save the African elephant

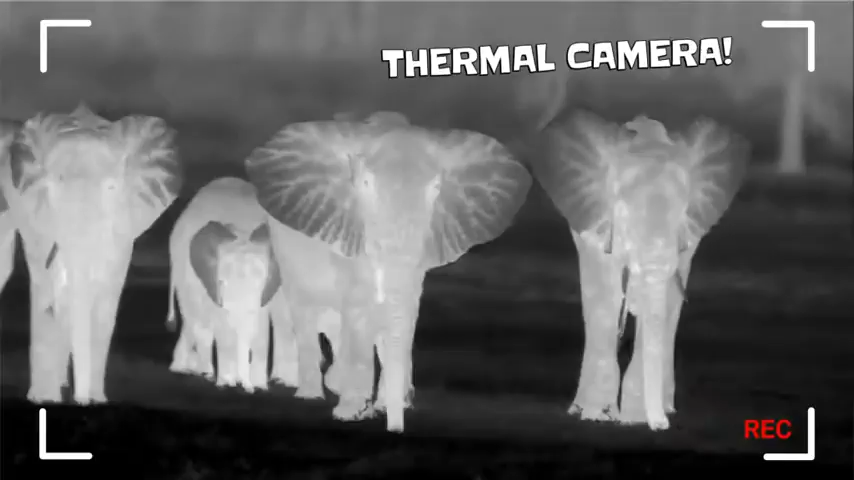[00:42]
Just like fingerprints, no two are alike. African elephant ears can be six feet tall. Now that's a huge fingerprint!